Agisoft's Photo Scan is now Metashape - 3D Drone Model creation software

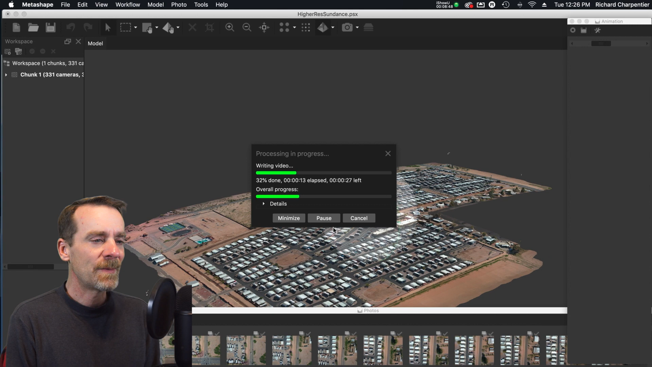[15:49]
properties uh in this case an rv resort and just start imagining